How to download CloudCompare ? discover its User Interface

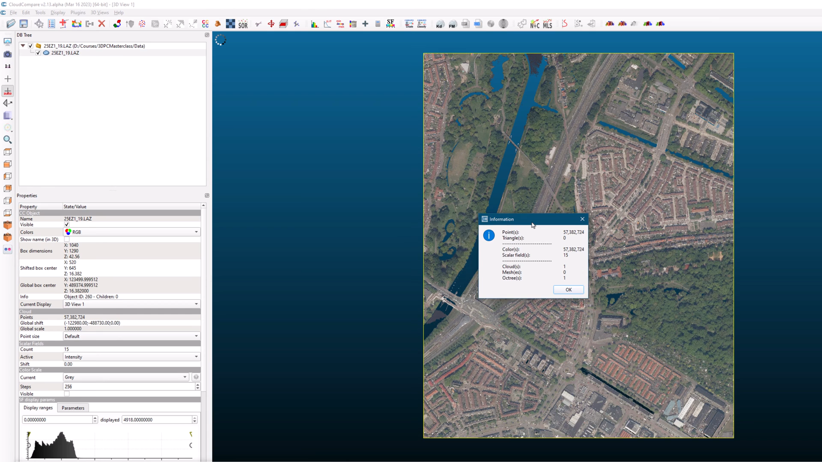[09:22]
This will bring up a window showing you details about the point cloud, such as the number of points and triangles, if it's a mesh, as well as how many scalar fields and subgroups are present in your data.
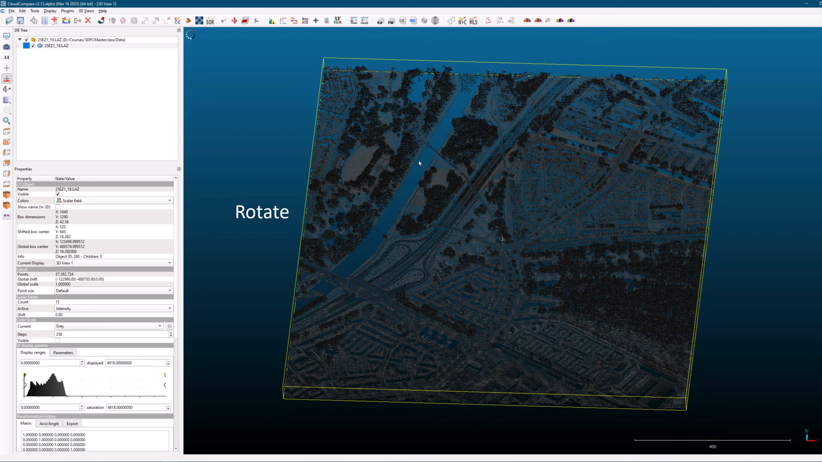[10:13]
In the view toolbar located on the left hand side of the screen, you can choose between the orthographic and perspective view modes for the threed view.
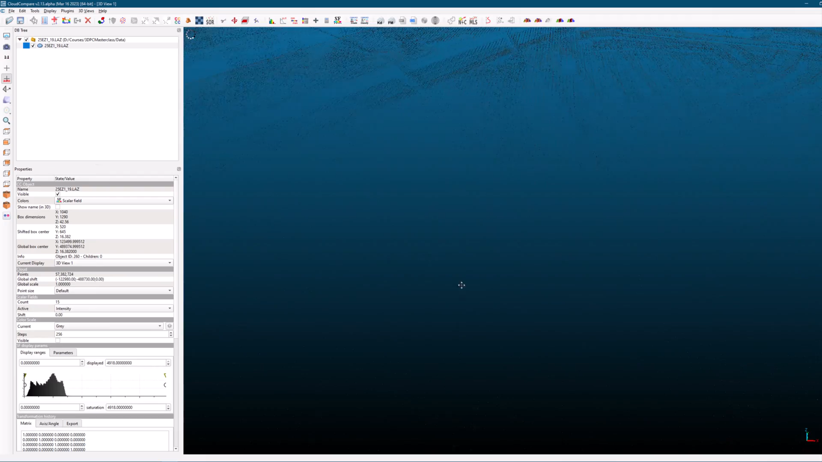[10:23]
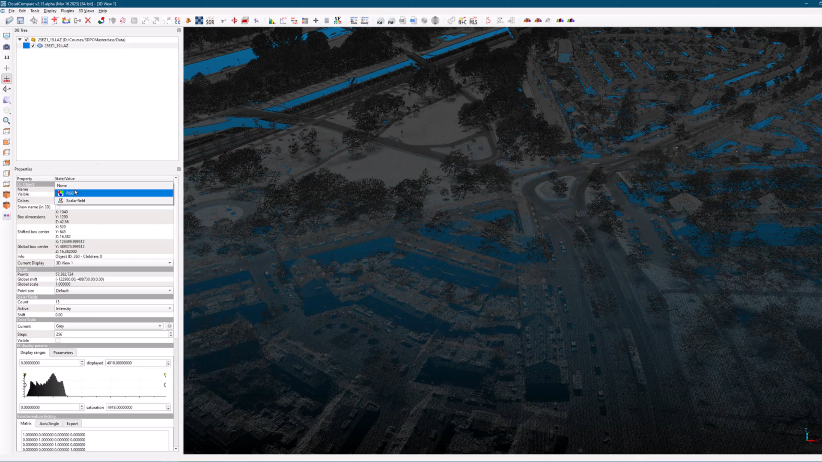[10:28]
If you notice that the point cloud is reloading each time you move or rotate it,
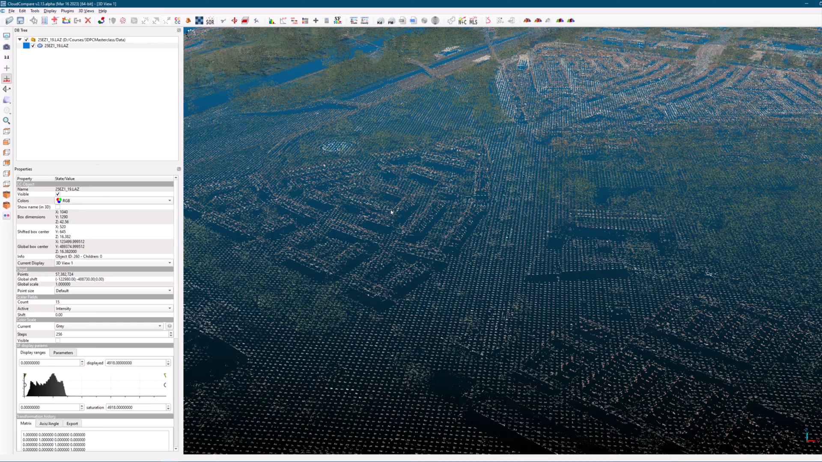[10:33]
go to the view toolbar and select the screen icon, where you can modify various properties related to the display of your point cloud.
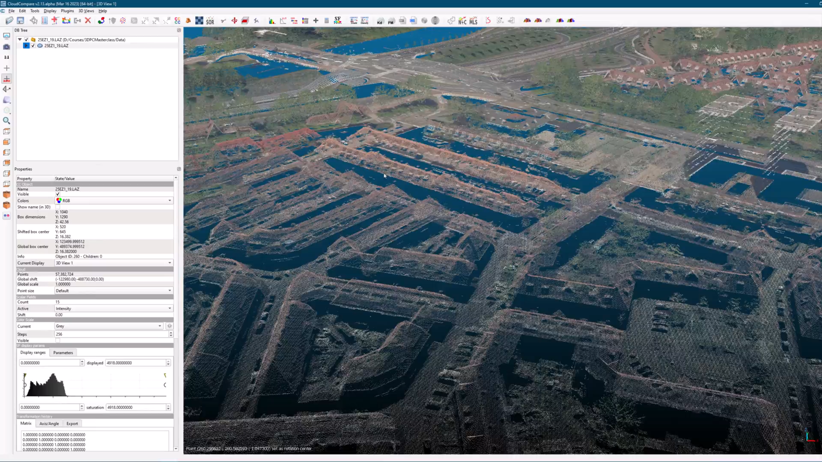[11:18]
However, it's important to note that this step should only be taken if your computer can handle the increased amount of the data.
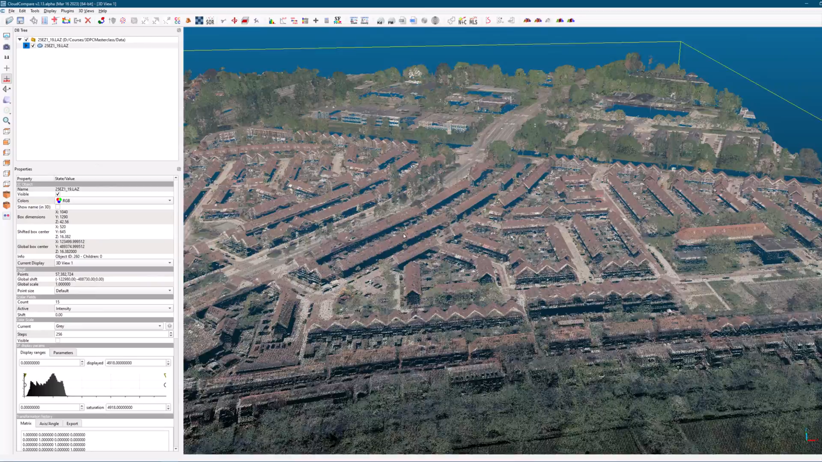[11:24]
If your laptop or computer is not equipped to handle this amount of data, it may lead to performance issues or crashes. It's always best to work within the limits of your hardware to ensure smooth and efficient processing of your point cloud data.
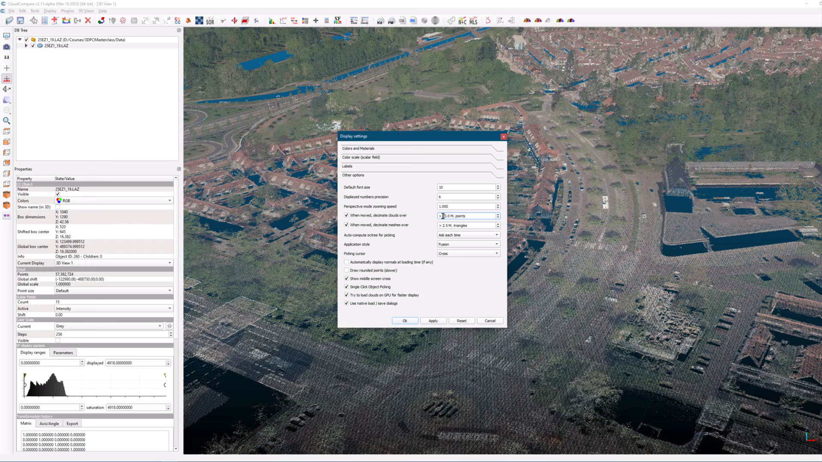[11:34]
In addition,
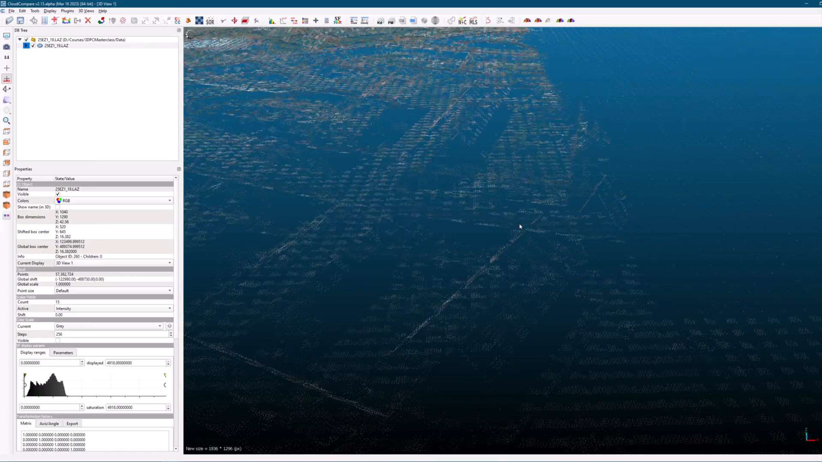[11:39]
it's important to regularly save your work to avoid losing any progress in case of unexpected crashes or errors.
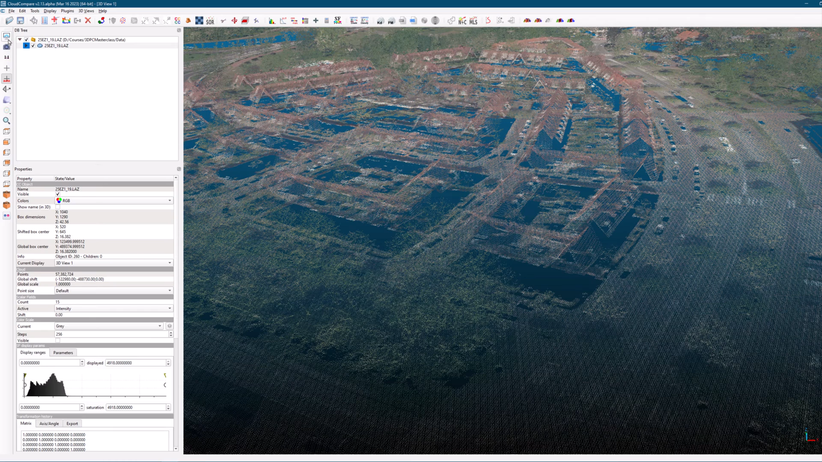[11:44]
Another useful feature is the ability to adjust the size of your points in case they are not clearly visible.
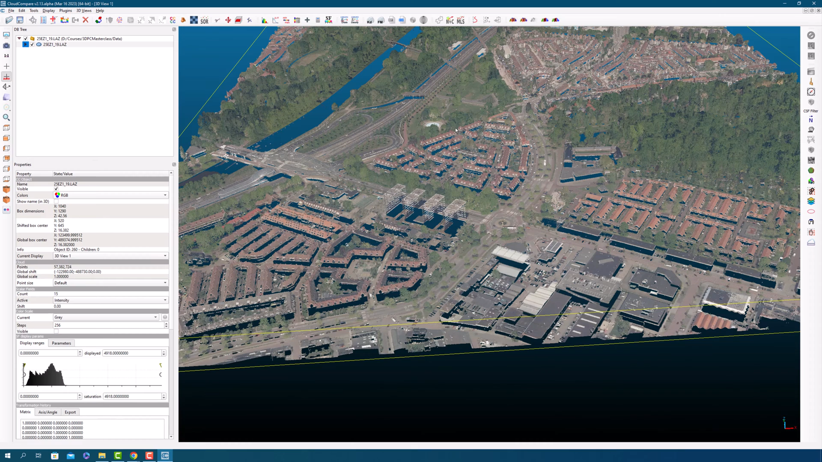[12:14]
Similarly, if you have any polygons in your data, you can also adjust the size of the line.
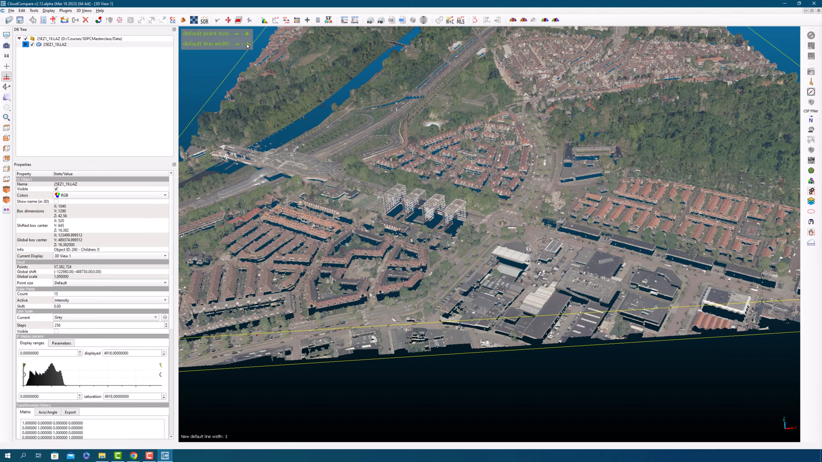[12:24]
However, in the case where you only have point clouds and no polygons, adjusting the line size will not make any difference to your visualization. To bring your point clouds back to the center screen, you can follow these steps.
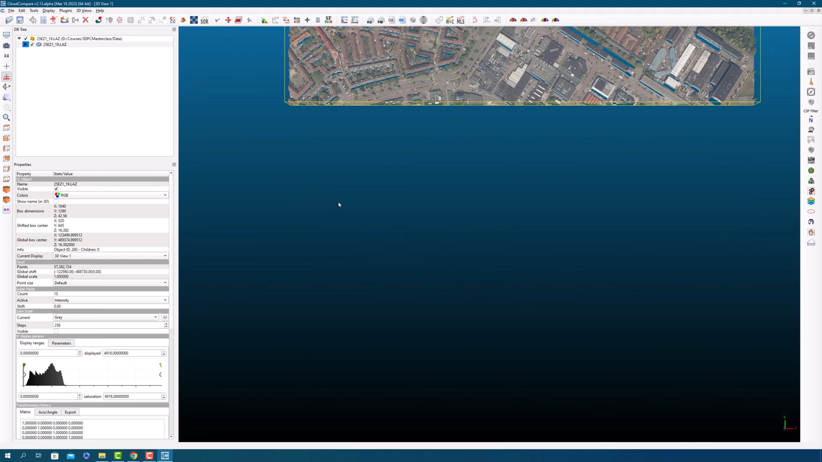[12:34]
Select your point clouds by clicking on them. Look for the loop icon in the view toolbar and click on it.
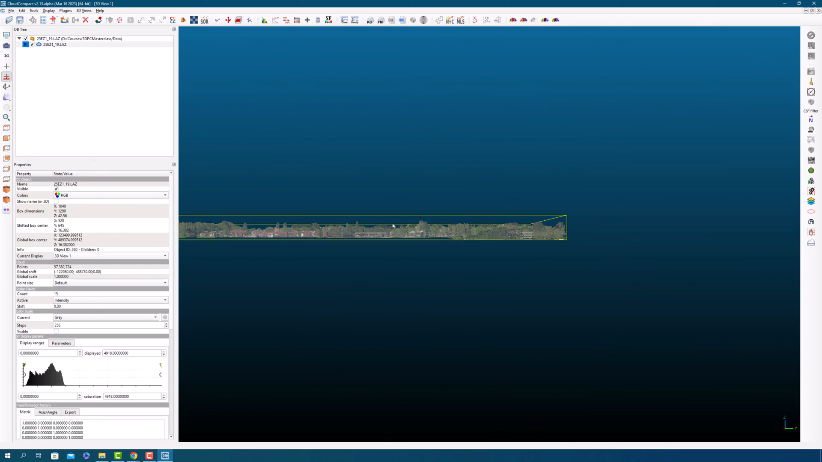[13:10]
You can also switch between different views and cloud compare by using the view toolbar. There are options for front view, back view, side view, and perspective view, which can be useful for different types of analysis or visualization.
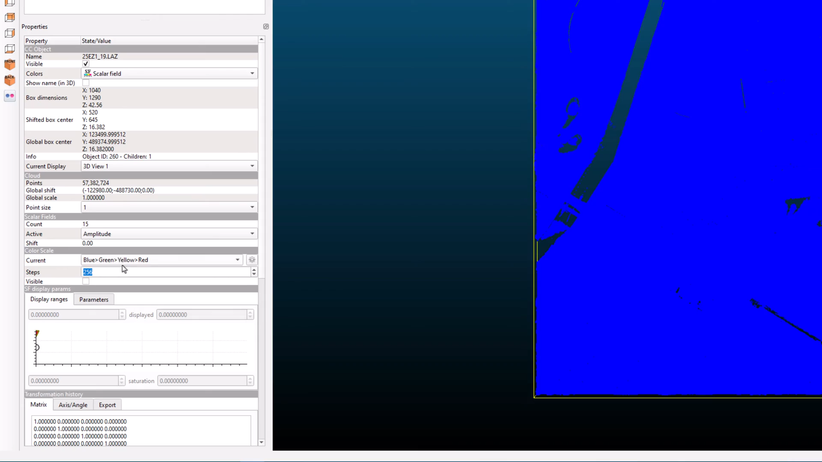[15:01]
The reflectance scalar field is visualized using a color scale that you can modify.
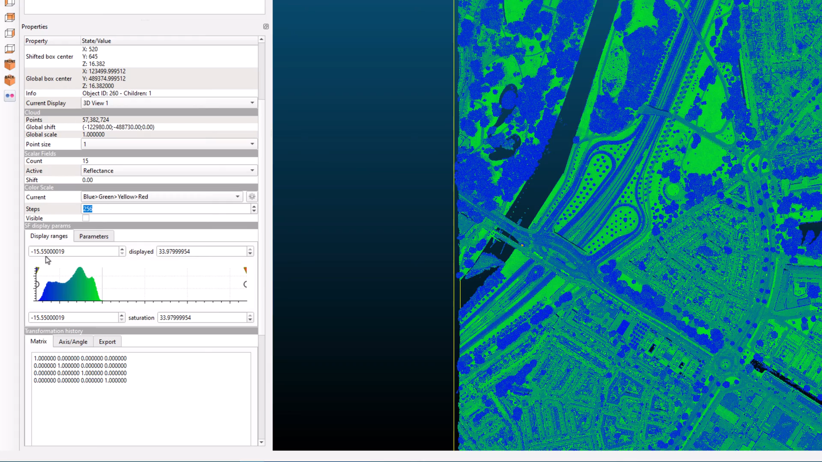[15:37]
To see the color scale, check the visibility box. To see the color scale, check the visibility box. You can also adjust the display parameters until you find the optimal settings for your point cloud visualization. That's all for this video.
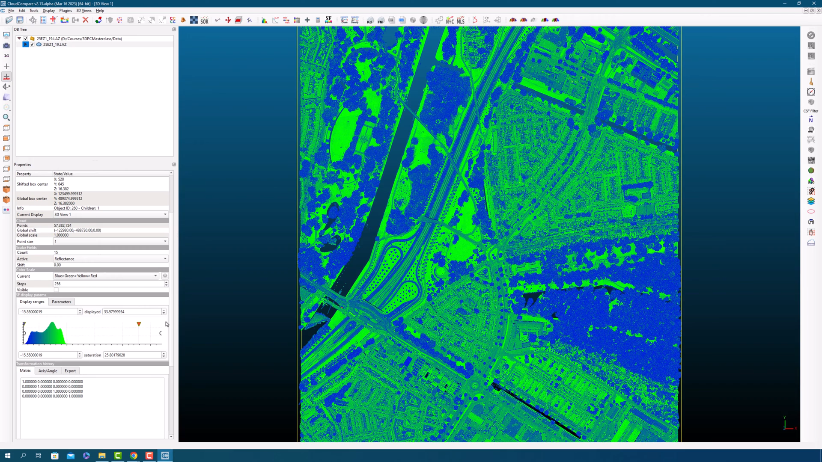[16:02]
Now you have Cloud Compare installed and already know a lot about its interface. In the coming session, we will see where we can find and download some three-point clouds from Open Access website.